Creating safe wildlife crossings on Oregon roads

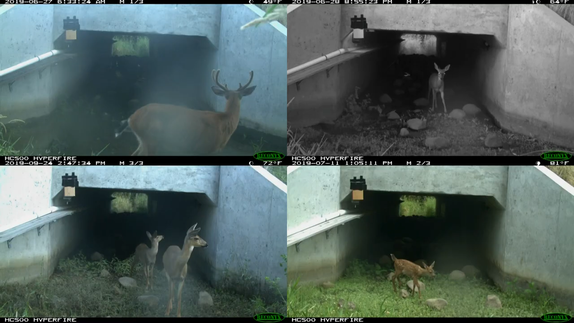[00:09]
It's a safe way for wild animals to get from one side of a busy highway or road to the other.